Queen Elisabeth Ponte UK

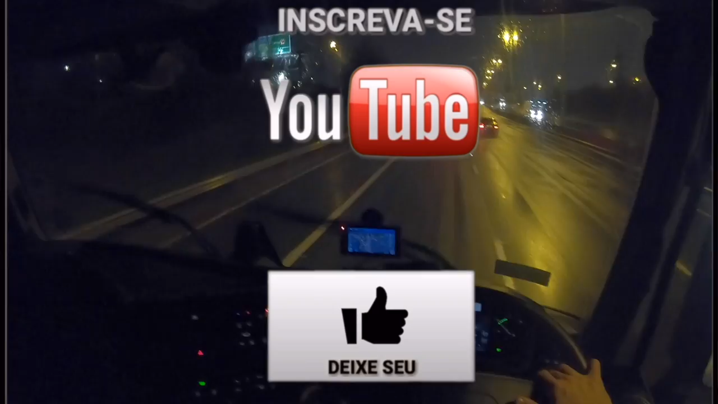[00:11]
nós aí nessas Europa nessa Europa aqui ó na Inglaterra cara
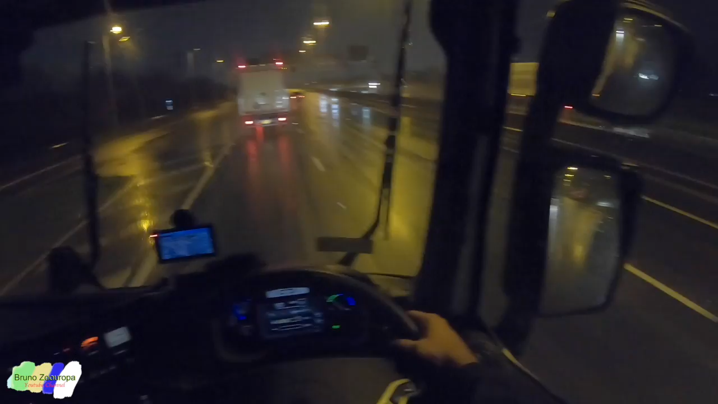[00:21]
cara tá chovendo e ventando talmente tanto que ó 30 milhas eles colocaram agora porque tá ventando demais o caminhão tá assim ó balançando eu não sei se vocês conseguem ver aí e aí o caminhão tá balançando tô com um renozinho hoje eu tô com renozinho dois mil e dezenove e
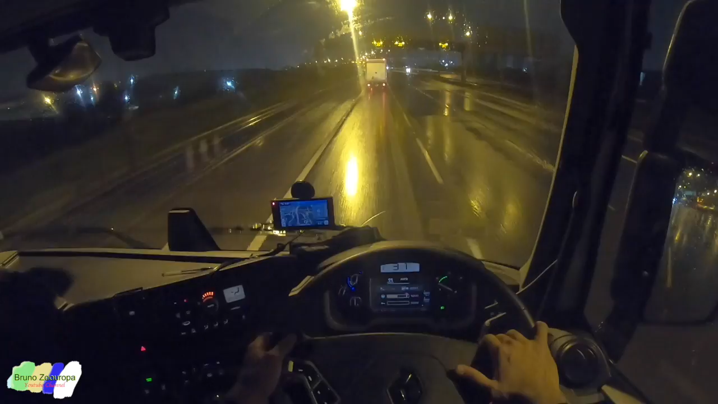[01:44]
então eu já coloco cruiser control coisa cruiser control desse caminhão depois eu vou mostrar para vocês tem três modalidade não quatro modalidades né que é só o cruiser o limitador e as três modalidades que é a modalidade de distância de segurança ó eu só coloquei lá ele tá é dirigindo de acordo com o caminhão que tá na frente aí ó 30
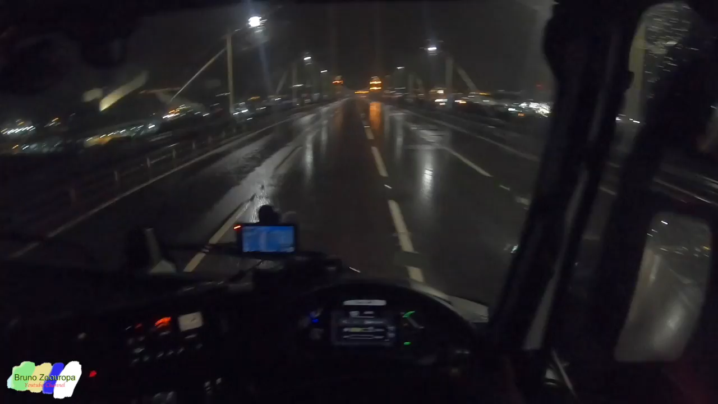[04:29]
Ainda bem que não fecharam a ponte Tá ventando E forte ainda Não sei se dá pra ver Acho que dá pra escutar Ah,